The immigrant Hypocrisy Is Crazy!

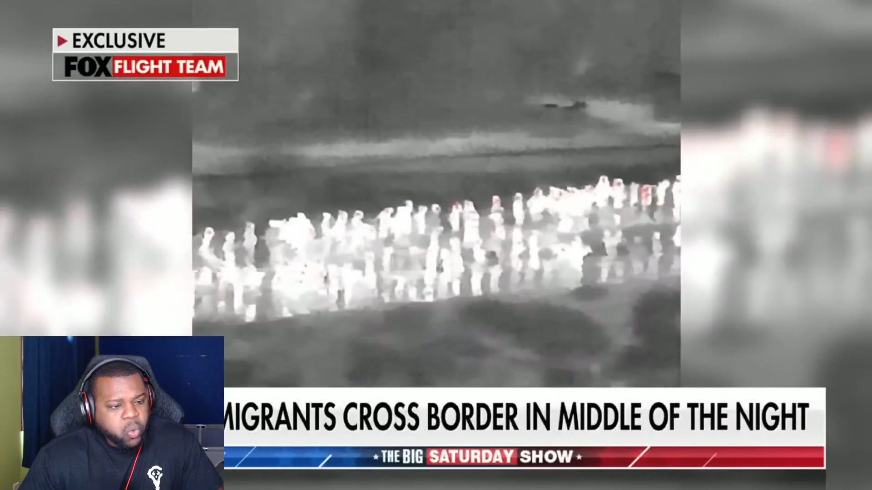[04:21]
news drone team capturing hundreds of them crossing illegally that is incredible video there wow the number of migrants sent to